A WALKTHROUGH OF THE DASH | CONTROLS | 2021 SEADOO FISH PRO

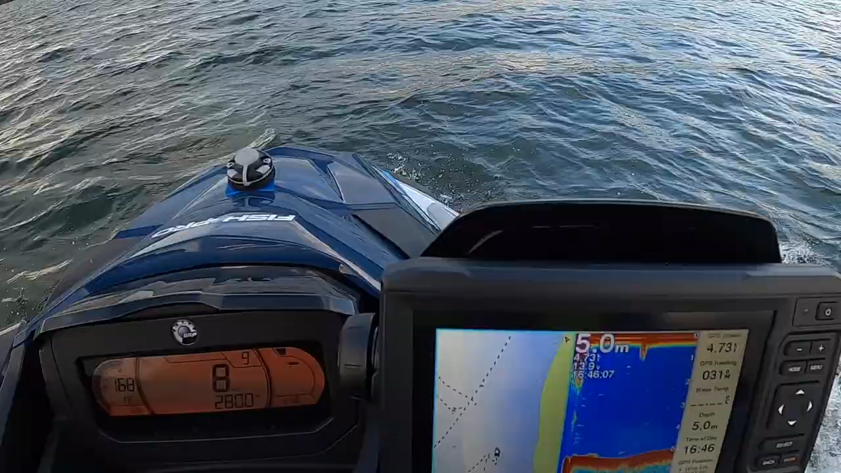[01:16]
On screen: depth 5.0 m
it'll get to 6 knots in a second on my sounder. And then if you want to slow it down, press the downwards button, slow your kilometers right down, so you've got 9 levels of adjustment.
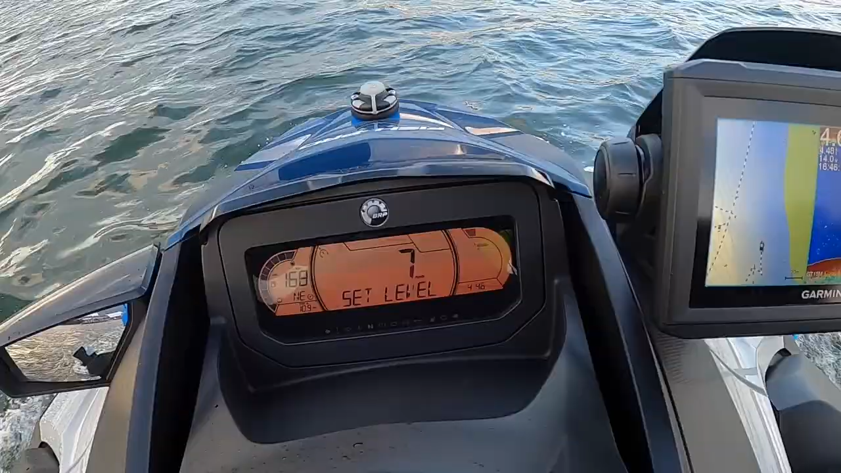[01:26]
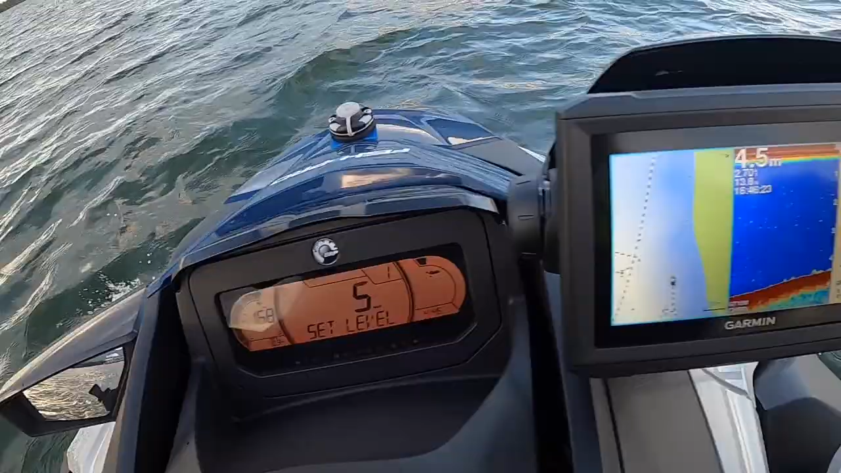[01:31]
On screen: depth 4.5 m
Slow it down to 1, I found, which is about two to one and a half knots. I found this was prime speed for trolling for barramundi. That's the speed we normally troll in the boat for them, and I found that speed works perfectly on the Seadoo.
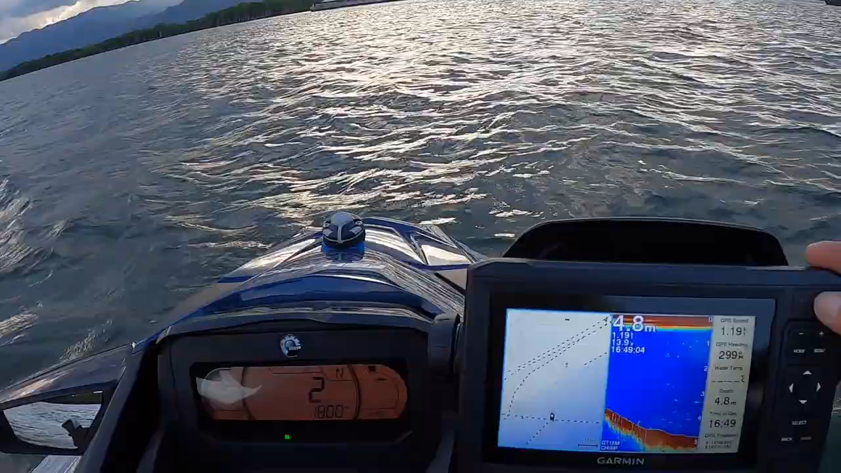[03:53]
On screen: depth 4.8 m
So to turn the sounder on, you hold down on the power button. You can link it to turn on when the ski turns on. I'm going to figure that out. I'm going to have a look in a minute at my settings on that.
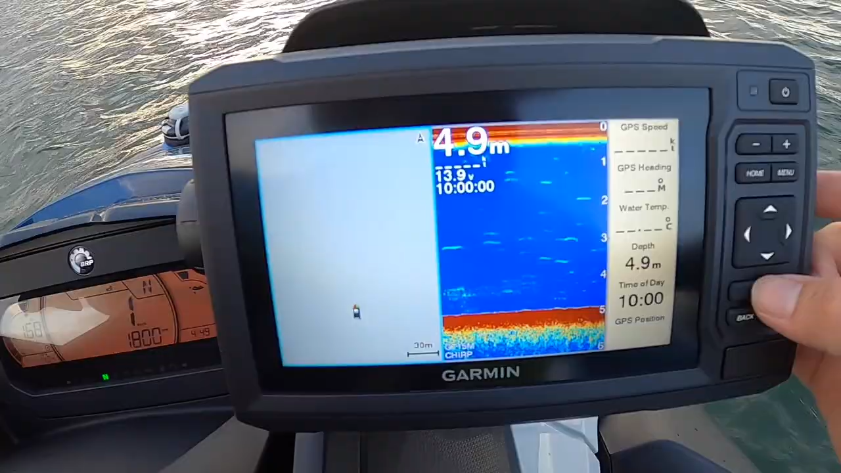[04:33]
On screen: depth 4.9 m
I don't know if you can like get rid of it, but you just click select, and then it brings up your last screen you're on. So if I go home, is what you want to use for everything. So then you got your charts, fishing chart, navigation chart,
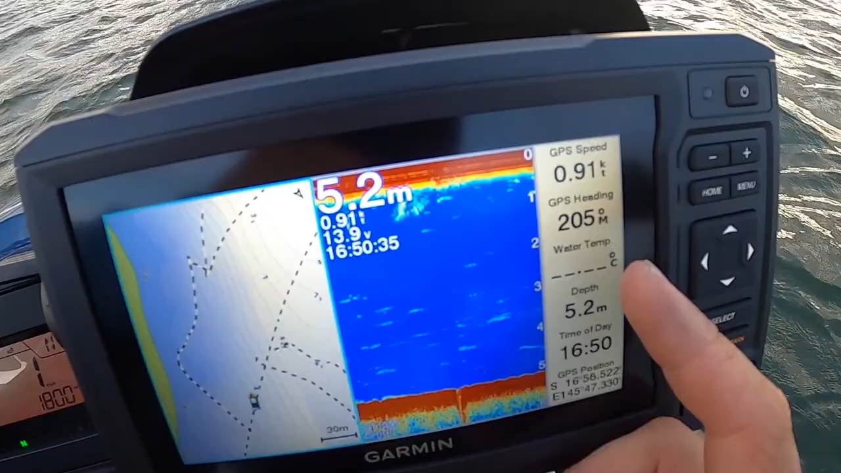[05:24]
On screen: depth 5.2 m
Mine used to work like yesterday. It's now stopped. I'll have to figure that out. My depth, my time of day. I've also got my time of day set on my dash here. To change that, you use the mode button and you flick through on here. So that's pretty much the sounder covered.